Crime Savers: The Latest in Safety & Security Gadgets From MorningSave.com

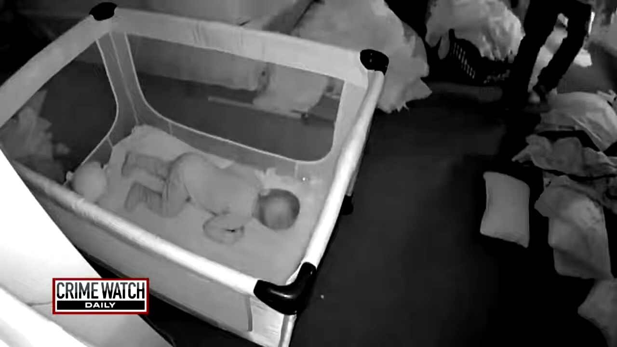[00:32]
Police are asking for the public's help to find the perpetrator, but Jessica, unfortunately, you never see his face on that video.